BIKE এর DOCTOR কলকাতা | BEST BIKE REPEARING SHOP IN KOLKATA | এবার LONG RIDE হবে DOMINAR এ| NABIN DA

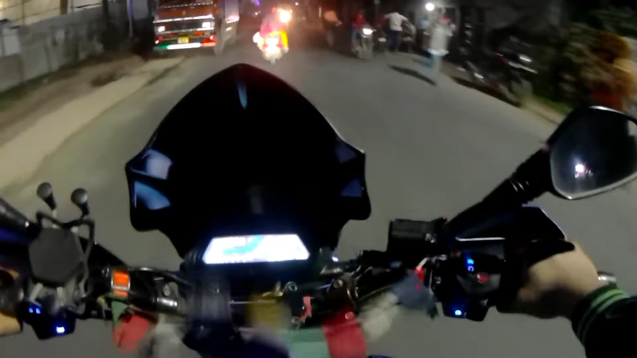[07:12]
আর অবভিয়াসলি ভাই, আফটার সার্ভিস তো গাড়ি একটু হলেও পারফরমেন্স চেঞ্জ হবেই, এর জন্যই তো খরচা করা, যাতে বেটার পারফরমেন্স পাওয়া যায়। তো চলো দেখি একদম নিয়ারেস্ট ফুয়েল পাম্পে আগে যাই।
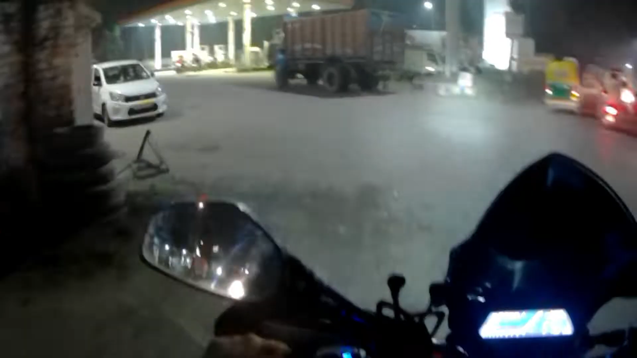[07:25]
এখানে একটা ইন্ডিয়ান অয়েলের পেট্রোল পাম্প দেখে নিলাম, ফুয়েল অ্যাপটা চলো করিয়ে নিই এখান।